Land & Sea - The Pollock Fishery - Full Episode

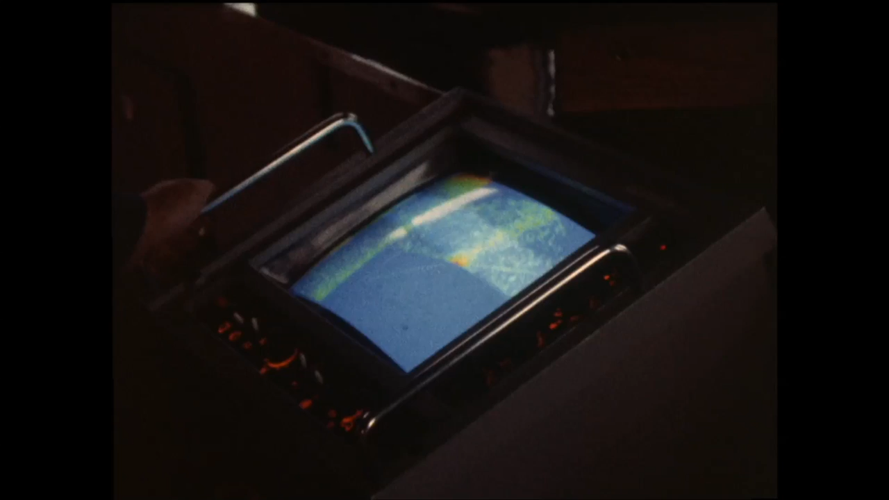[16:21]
There's times you'll get a good set of fish without even marking the one on your Saunners, eh?